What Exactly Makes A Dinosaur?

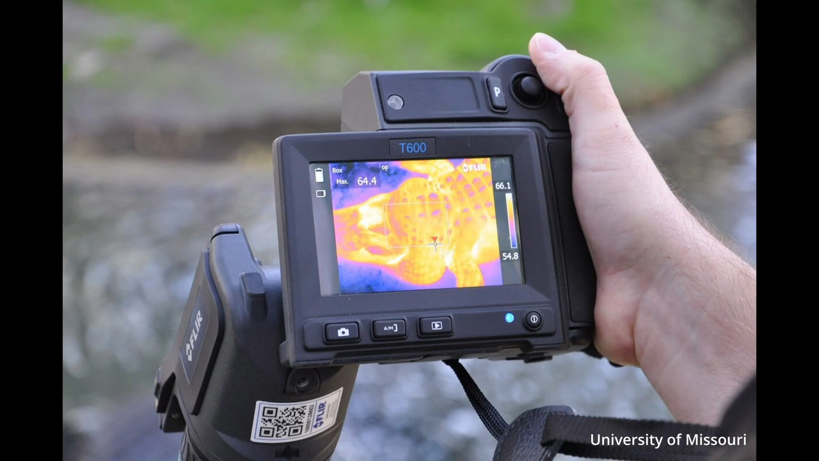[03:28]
On screen: max 64.4°F
Using thermal imaging, they noticed that when it was cooler, the alligators were trying to warm up. The holes in their skull would light up, indicating a rise in temperature.
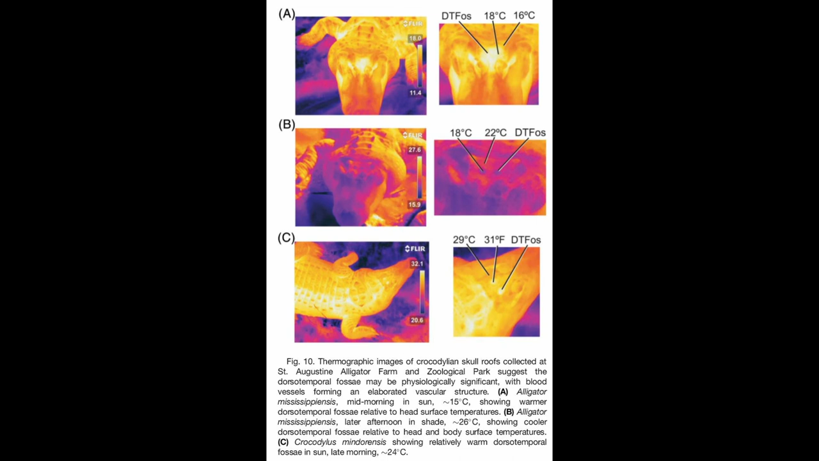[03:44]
Yet, later in the day, once it had warmed up, the holes were dark, almost as if they had turned it off to keep cool. And finally, one other theory about dinosaur skulls is honestly weight.